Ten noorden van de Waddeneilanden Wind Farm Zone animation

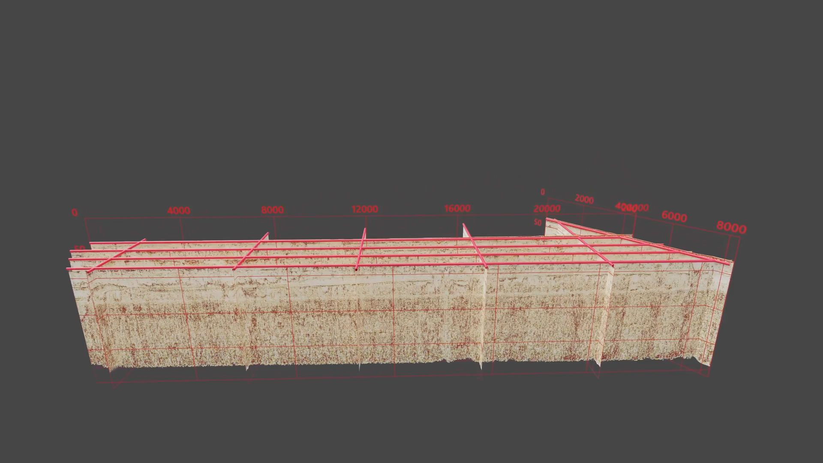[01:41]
the seismic reflection data were particularly important for building the geological
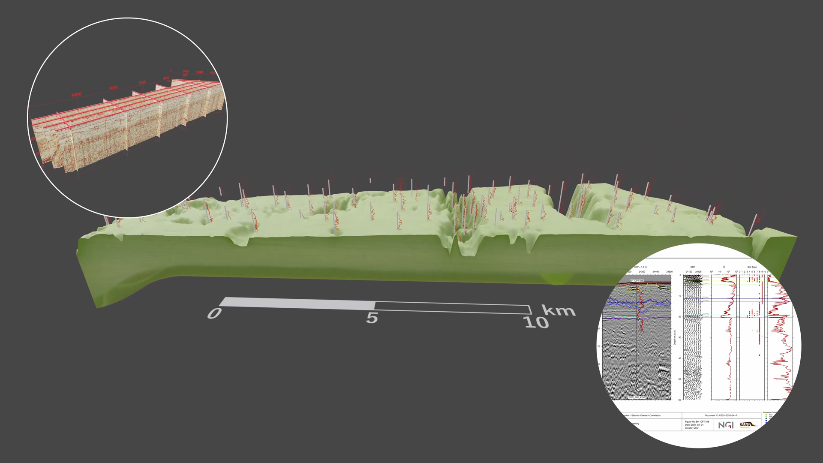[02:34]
the geological ground model for the study area a sequence of six main geological units is defined